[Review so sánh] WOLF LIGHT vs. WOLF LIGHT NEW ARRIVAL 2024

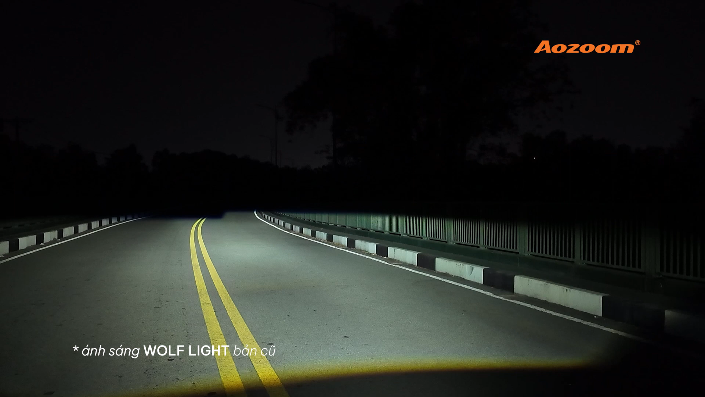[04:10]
Ánh sáng các bạn đang xem ở đây là một cặp bi led sói thế hệ cũ Bi led sói thế hệ cũ này được ra mắt từ khoảng độ năm 2017 Để chân thành và nói thì bi led này ngon đấy Ánh sáng, cái màu ánh sáng này màu ánh sáng khoảng độ 5.000K Người lái xe rất là thích Cái thời điểm mà ra mắt bi sói này đã làm mưa làm giói trên thị trường Và tạo được niềm tin cho khách hàng về thương hiệu của áo zoom bi led Màu ánh sáng cực kì thật mắt Giá thành hợp lý, nhỏ ngọn và độ bền cao Nhưng đó là câu chuyện của những năm 2017, 2018,